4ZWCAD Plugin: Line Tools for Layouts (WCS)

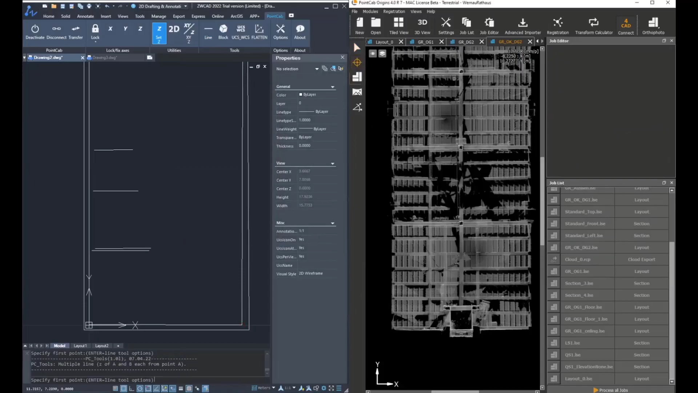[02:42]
We can set another Z value if these are going to be at another elevation. And then by working with multiple lines in world coordinate system, we can transfer the coordinates of these elements very easily and very fast.
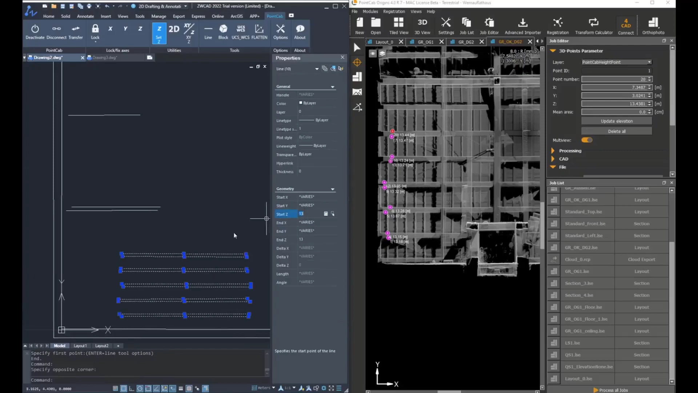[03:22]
So as you can see, we set the Z at a specific value. However, there are other options available as well when transferring the coordinates using the multiple line tool.